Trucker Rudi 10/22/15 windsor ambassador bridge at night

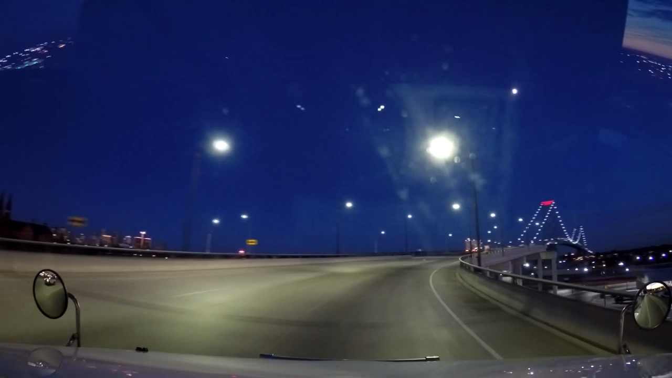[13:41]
Yeah look at that It's looking pretty good eh I don't know if I ever filmed this coming across here at night
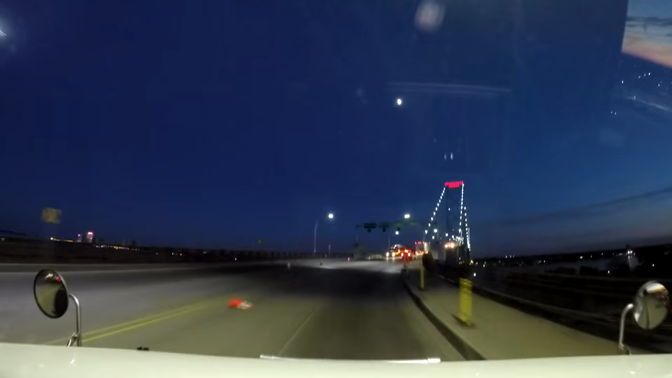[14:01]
Yeah it looks pretty good Coming across here at night you know Looks like we got the right lane closed up here